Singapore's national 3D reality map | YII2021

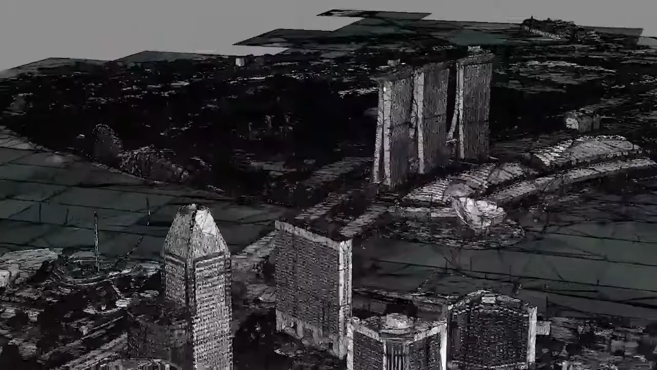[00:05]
a reality mesh model of the whole of Singapore.
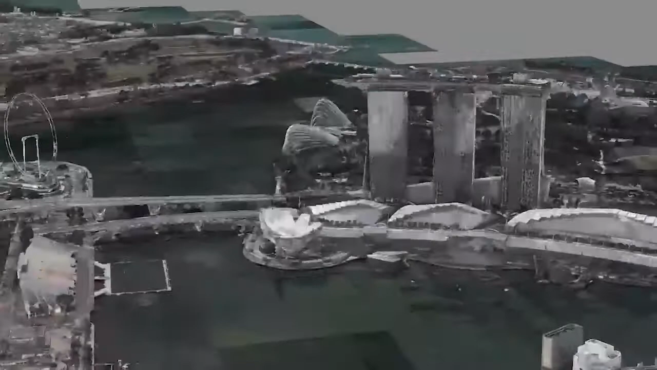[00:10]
They're updating their national 3D maps.